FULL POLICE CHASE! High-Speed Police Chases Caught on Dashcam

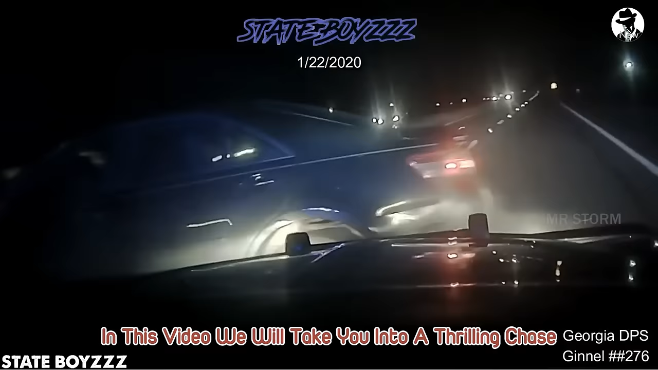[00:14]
Despite the dangers and pressures involved, they relentlessly pursue to ensure the safety of the community.
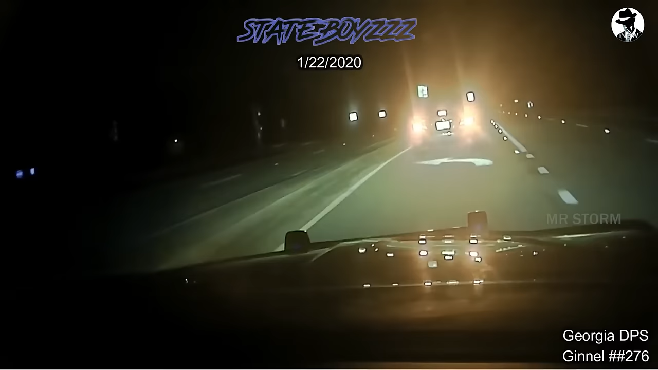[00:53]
The police activated their sirens and demanded the vehicle to stop, but the driver refused to comply. Precision immobilization technique maneuver was attempted but unsuccessful. Jack Sharp Road, take a left from Jack Sharp Road. Oh, yes, I got it.
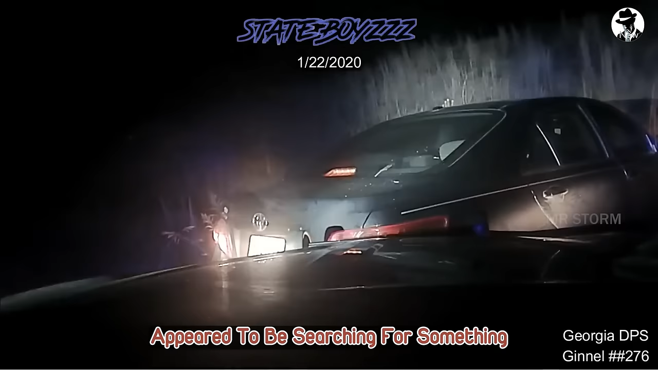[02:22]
Upon observation, the suspect extended their left hand out of the car while their right hand appeared to be searching for something inside the vehicle. You better keep that hand up! I'll shoot you! After several commands, the police suspected the suspect might have a weapon in the car.
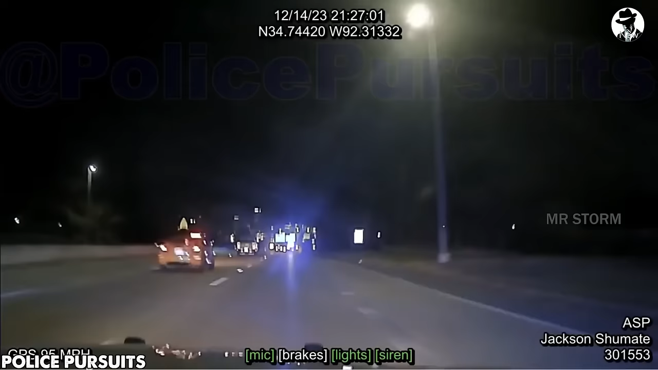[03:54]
Approaching the dirt. The Arkansas State Police conducted a high-speed pursuit with a suspect vehicle. Upon identifying the suspect's location, the police initiated a dangerously thrilling chase.
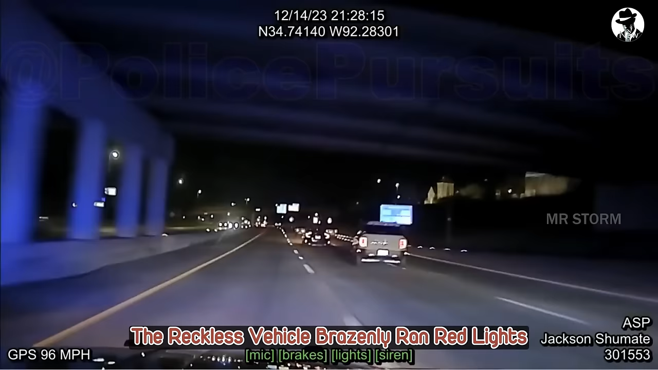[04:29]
The reckless vehicle brazenly ran red lights and maneuvered dangerously through traffic to evade capture.
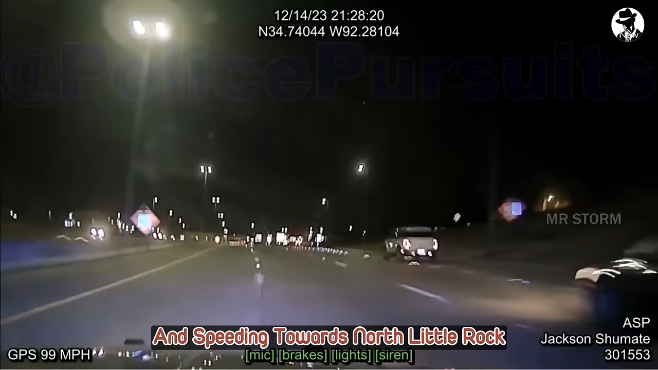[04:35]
After changing lanes and speeding towards North Little Rock, the vehicle nearly collided with other vehicles. The fleeing speed reached over 100 miles per hour. Police recognized the escalating danger and deemed stopping this vehicle imperative.
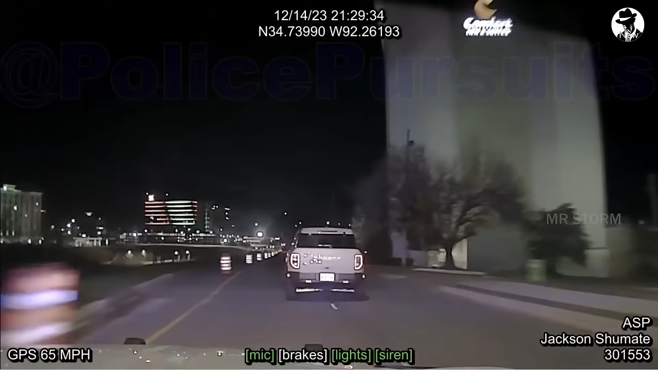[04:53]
Cross 9th Street, 50, no traffic. All right, y'all get a chance.
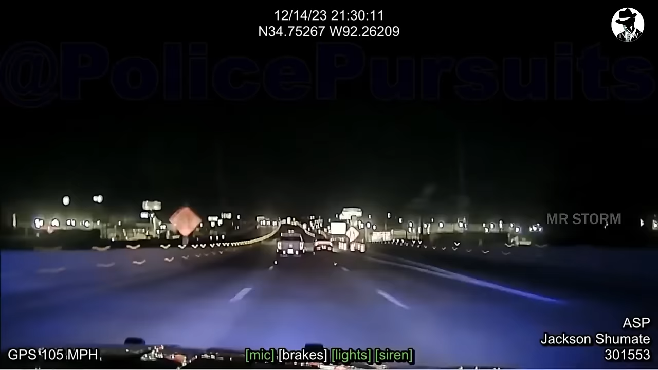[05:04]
Swiftly approaching from behind, the police patrol car closed in.
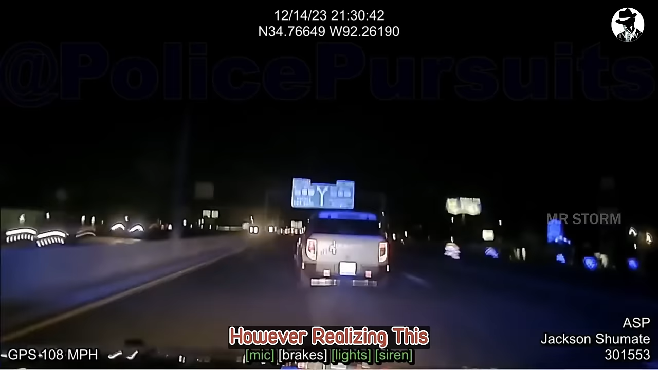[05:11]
However, realizing this, the suspect vehicle continued to accelerate to evade.
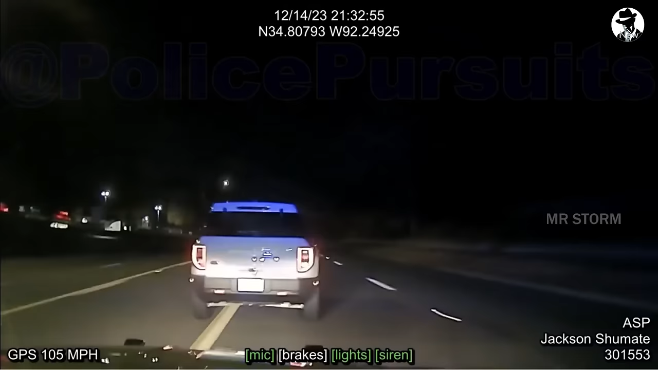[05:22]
With numerous other vehicles on the road, it was challenging.